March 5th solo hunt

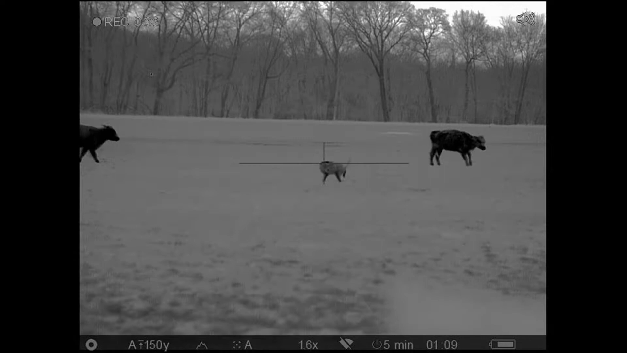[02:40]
know what happened just now. That dumb bitch is right here. Ten yards, fifteen yards. Double down.
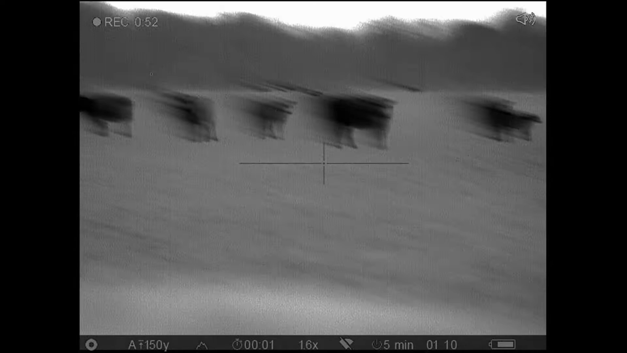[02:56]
One there. I guess that's one right there. Yeah, he's down too.
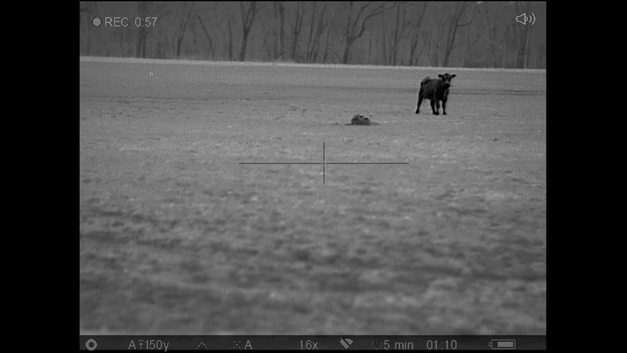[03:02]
Double down. He's biting his son good.
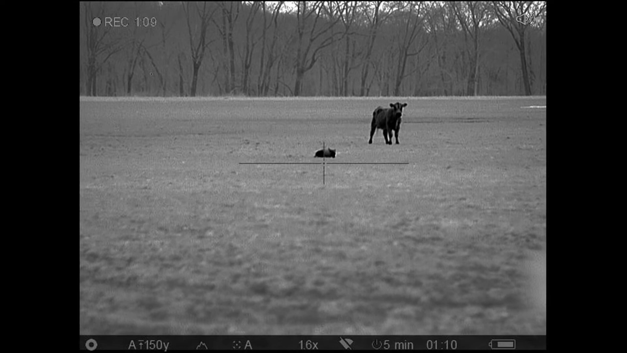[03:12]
He's right there. We're going to go over to him first. Thank you all. One. One, two, three, three, four. Two, three, four. Two, three, four.